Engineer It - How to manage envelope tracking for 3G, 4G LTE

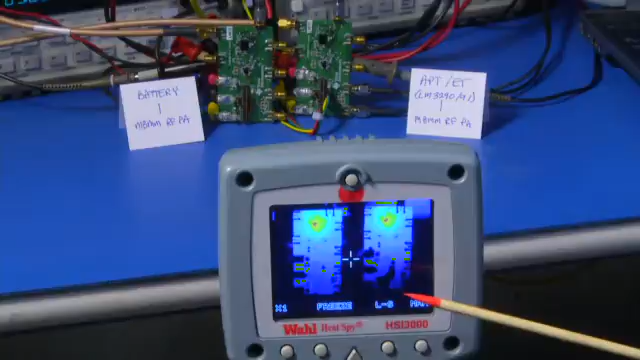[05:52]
On the left, the battery powered board is about the same temperature as the right, the average power tracking board. That's because we're at this high power, high par operating condition.
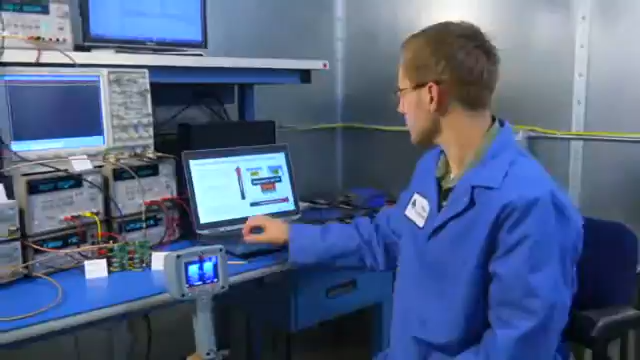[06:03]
Upon switching to envelope tracking mode, we'll observe that the board on the right operating in envelope tracking mode gets much cooler.
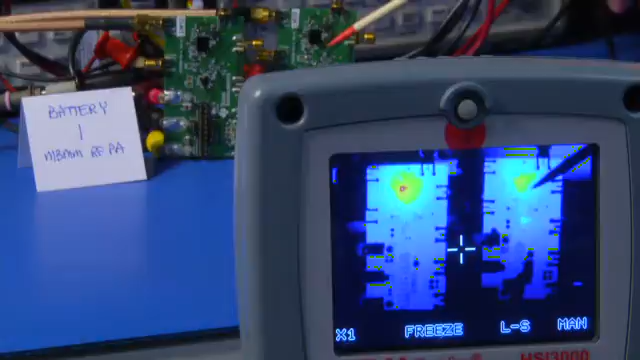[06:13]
And we'll examine that quantitatively next. In ET mode, the PA supply voltage for the APT ET evaluation board varies with the instantaneous PA output power.
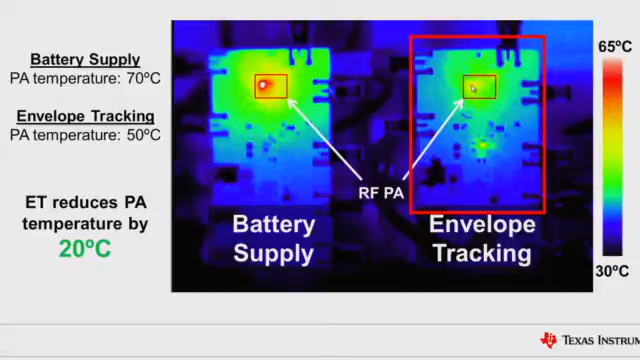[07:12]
On screen: scale top 65°C, scale bottom 30°C
The temperature in the envelope tracking condition is only 50 degrees. So we're seeing here that envelope tracking for this high power, high par condition common to LTE is a 20 degree reduction.